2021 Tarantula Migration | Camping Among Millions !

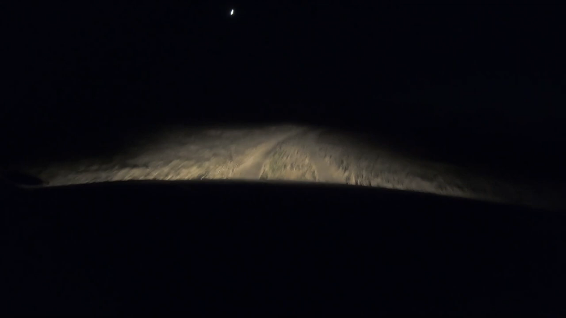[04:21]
and see if i don't come across any i drove down this road earlier and uh it's just a pretty easy road nothing to it but it goes nowhere dead end to a nice view on the top of a cliff so just go nice and slow and let's see if we see any so my side road was not a bust here's number eight for the night and it is basically eight o'clock on the dot right now